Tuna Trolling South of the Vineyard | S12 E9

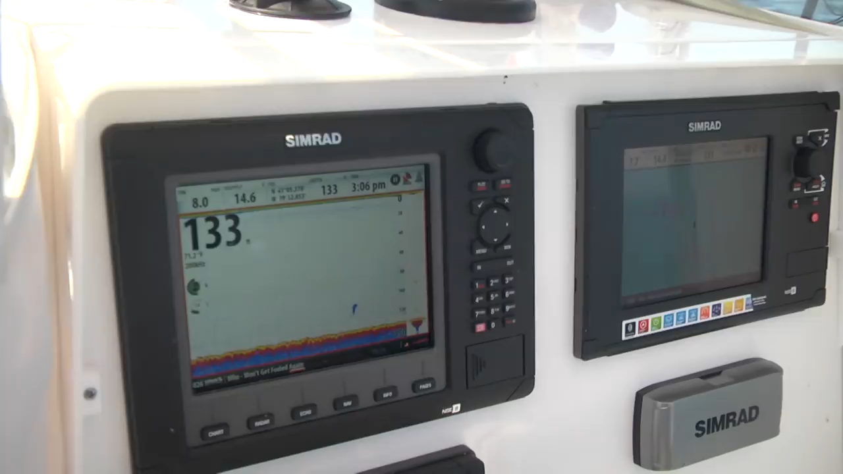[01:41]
One of the things that I think is very important is that we have two 9-inch Simrad units on board here,
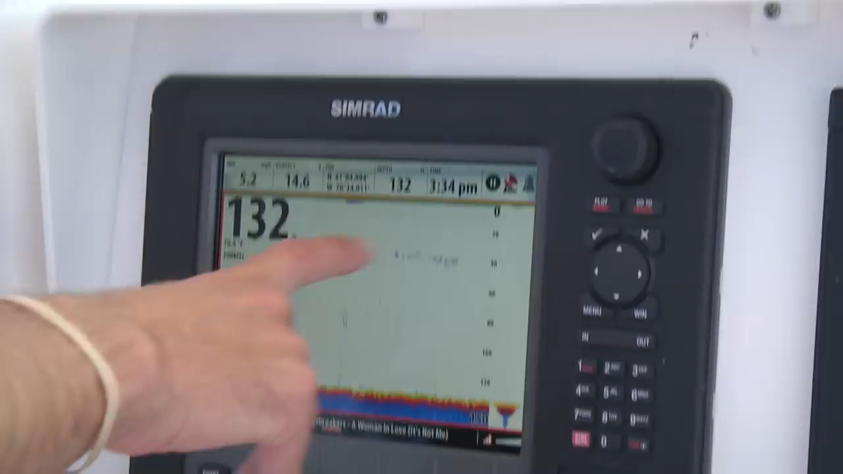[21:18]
It just seems to be around this temperature break that, for whatever reason, that's what's concentrated the food and that's what's got the tuna in the area. Is that what you saw before, Kev?
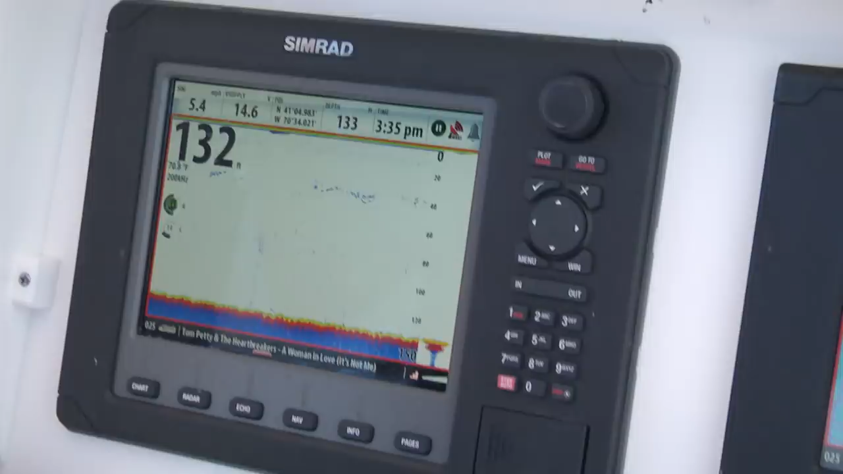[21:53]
Now it's about 40 feet down, so it's a short trip for them to rocket up to the top and hit the spreader bars, hit the Ballyhoo. Tight, tight.